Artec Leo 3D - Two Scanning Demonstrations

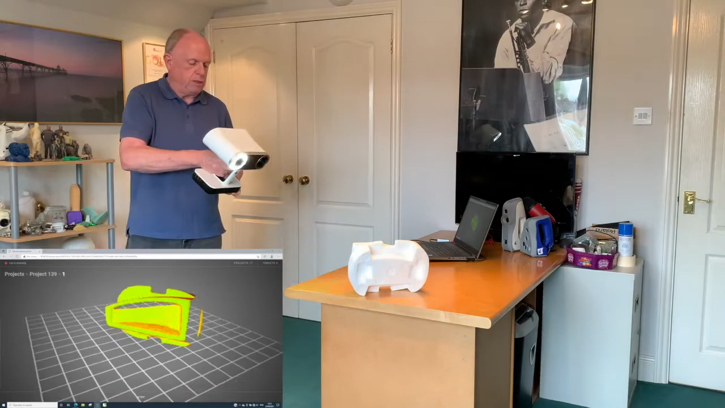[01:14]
So here we've got base removal turned on, so therefore the base is not being recorded. And what you'll see is as we go around, the object will turn green when you've covered the areas that you wanted to scan most.
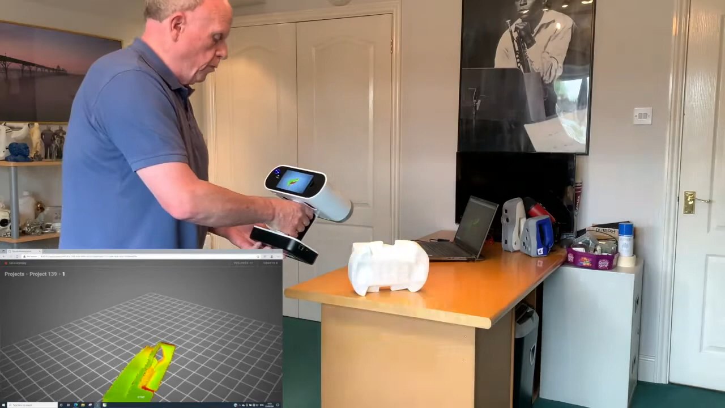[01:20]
Here we can actually move the scanner around into all different positions to help you capture the bits that you want. We'll move around to the other side here a little bit.
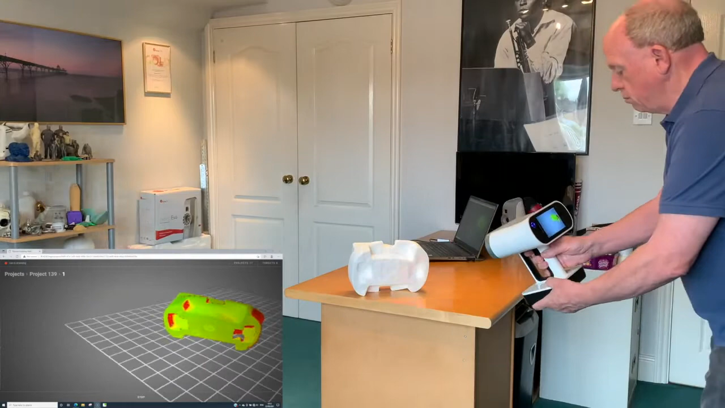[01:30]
And sometimes, you know, depending on your ability, you may not be able to reach certain areas. So that's why it's a good idea to be able to actually scan from different positions.
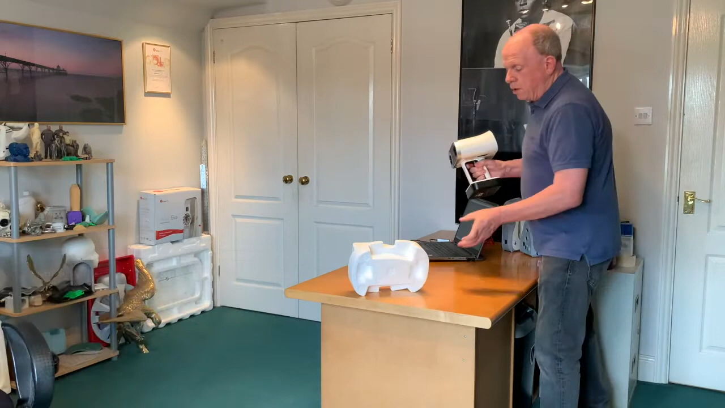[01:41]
So what I'm going to do is just turn the part around. We can see it's a little bit wobbly, we just want to make sure it's still and not be moving about before we start scanning. So once it's come to a rest, you might need to support it. We can actually turn on the scanner again, aim towards the part.
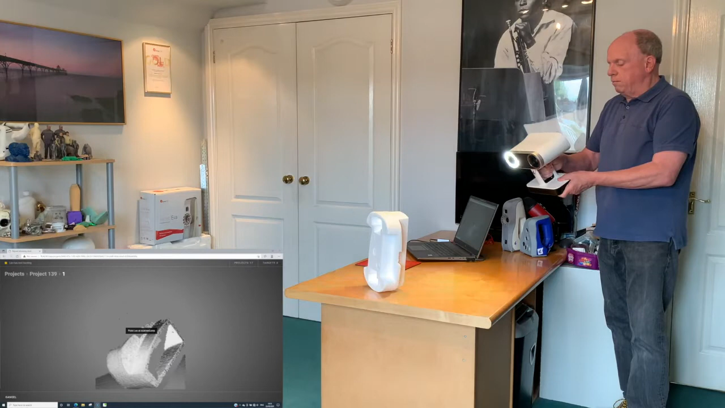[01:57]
And what will happen is it will find the part on the table.
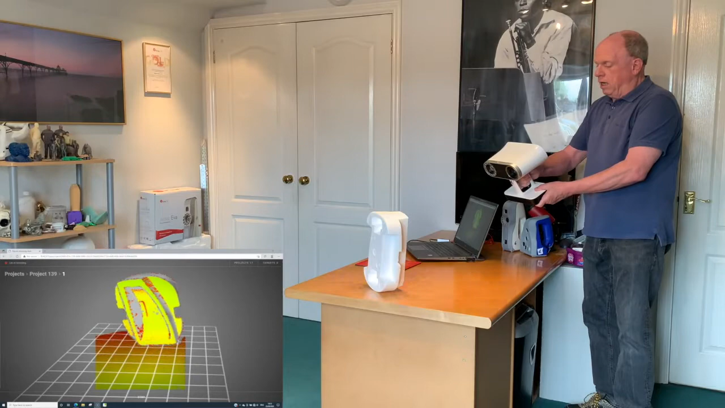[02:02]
And then when you start scanning, it will carry on scanning from where you left off. So here, we can cover the other areas that are in red.
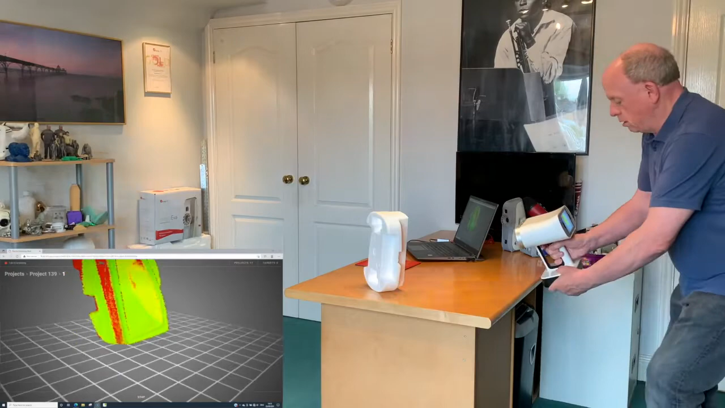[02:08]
Very quickly, move around to the other side.
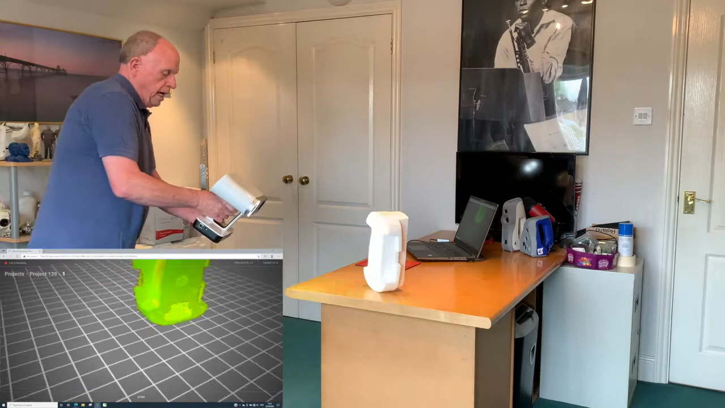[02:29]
And move back around. Once you come to the other side, you may have just missed a few bits.
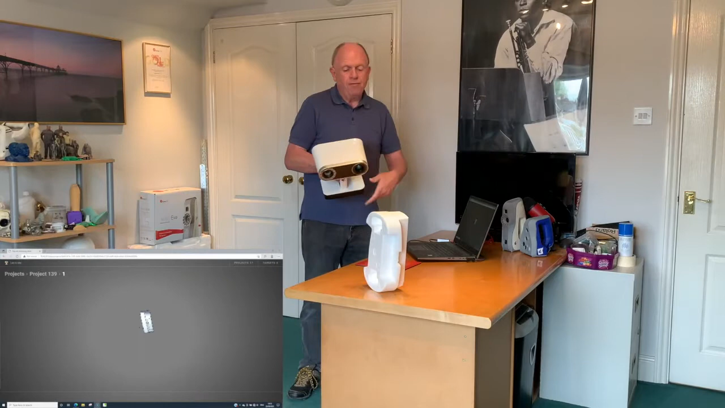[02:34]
You can inspect the part on the screen, so you can have a look. But then you can move it to a new position. So for example, I'll turn it around. So it's actually pointed this way around. Just wait for it to stop moving. Click on the scanner again. It says point at the scanning area. So we find the part again.
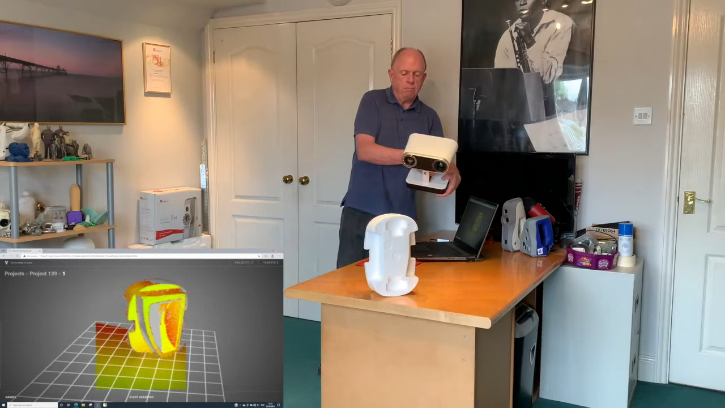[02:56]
Move to where you want to start. Click start and it will pick up the part and keep its orientation all the time you keep on scanning. So here we can see there's a few little parts we missed before.
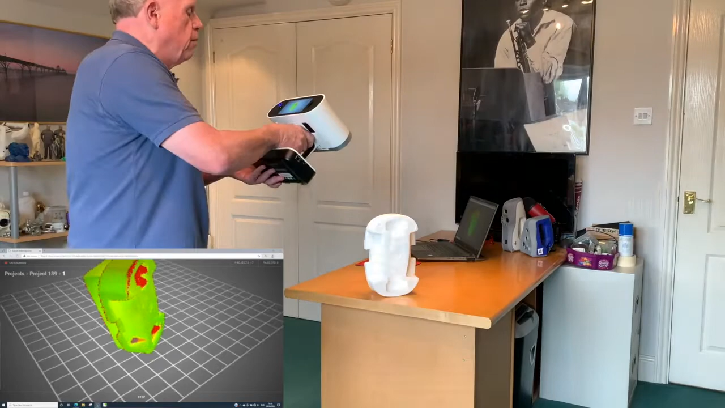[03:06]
We can move around. You can actually put the scanner into those areas very easily.
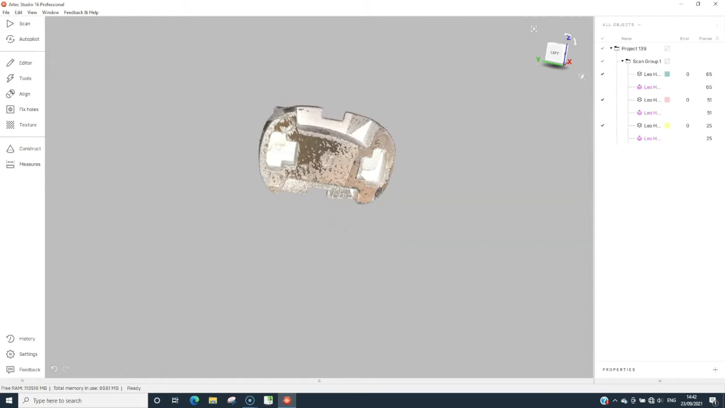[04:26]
You get that displayed in the workspace. People using Leo or any Artek scanner will know this is the process.